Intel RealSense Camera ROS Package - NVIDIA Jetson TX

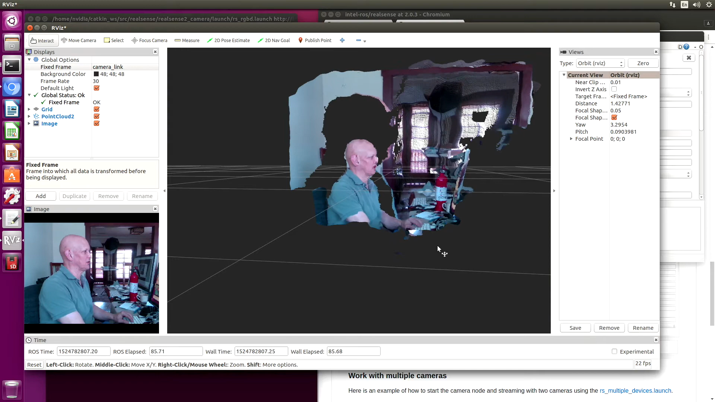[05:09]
But it's quite a contrast to the real sense point clouds that we were getting from their demos.
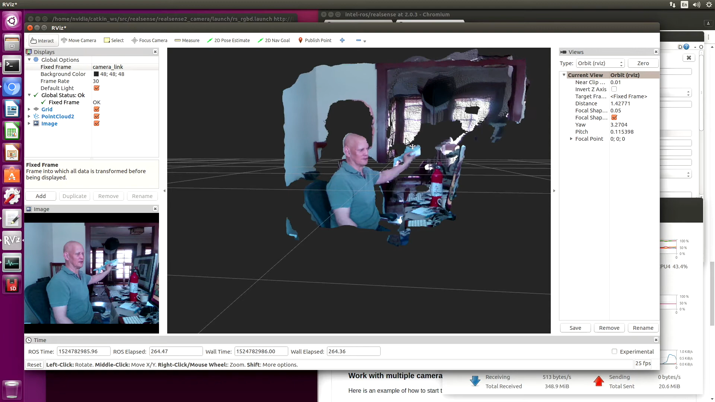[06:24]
Here's the shark. You can see the shadows that they cast are pretty large. And you can see the alignment error is pretty big also. You can see back here in the... It's hard to point out. Yeah, with the cursor. This is kind of the cutout of where they're getting the pixels from. You can see that the shadow from the shark is pretty large.
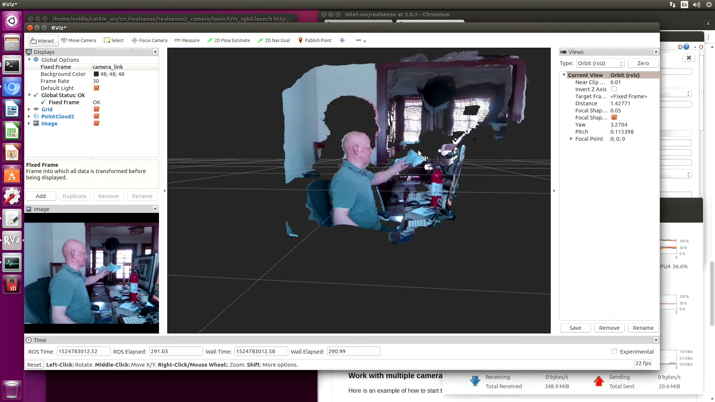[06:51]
In part, that's because there's such a discrepancy between the field of view of the infrared cameras versus what the actual RGB camera is. So let's take a look at the image from an infrared camera.
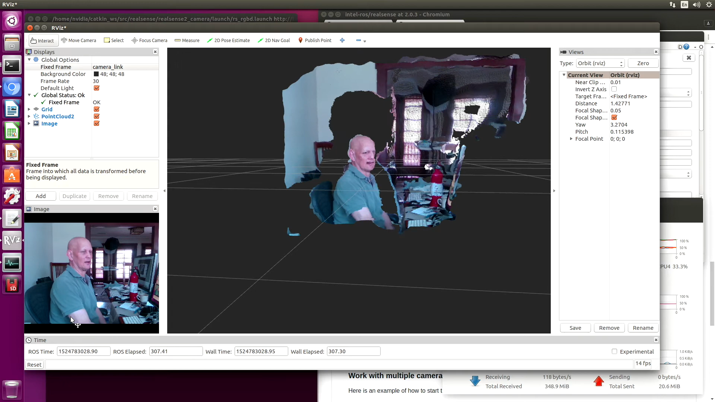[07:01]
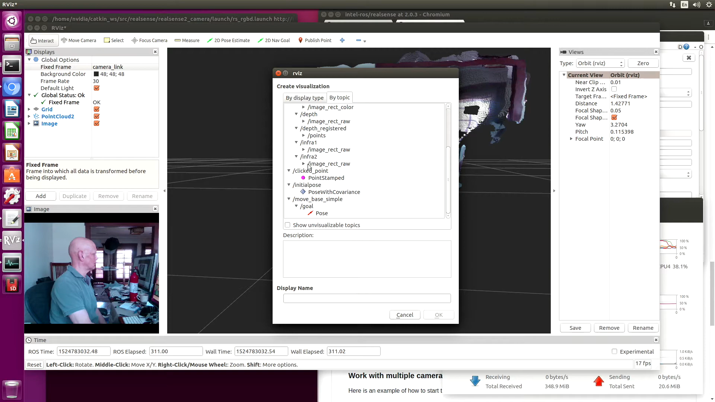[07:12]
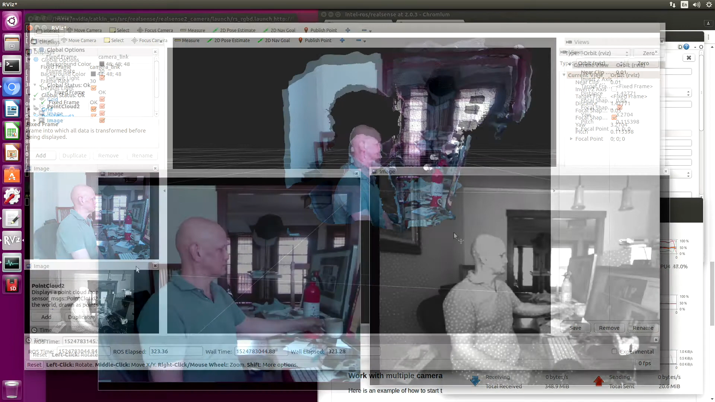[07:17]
So you can see that the field of view of the RGB camera is quite a bit different from the infrared camera. The depth map comes from the two infrared cameras, which are both large. And then it tries to map the RGB over that.
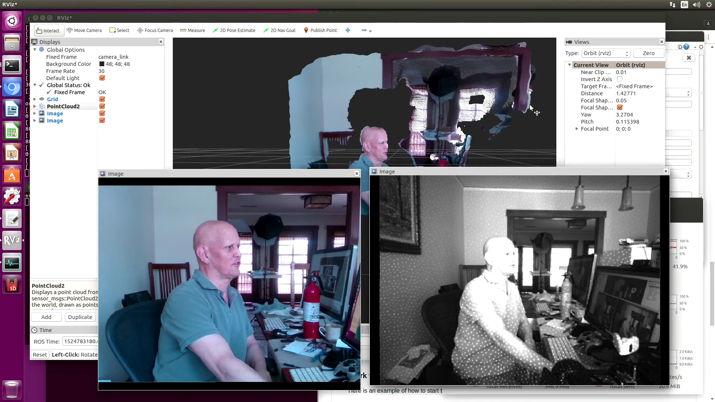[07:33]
So you expect some type of misalignment, but certainly not this big of an error.
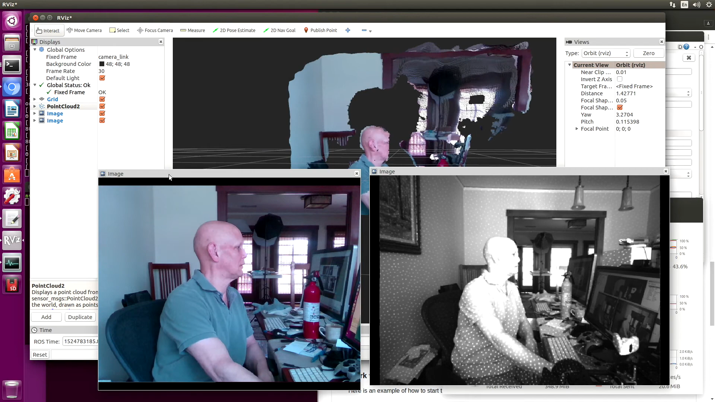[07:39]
Let's take a look at some of the parameters that you can change around on the camera itself.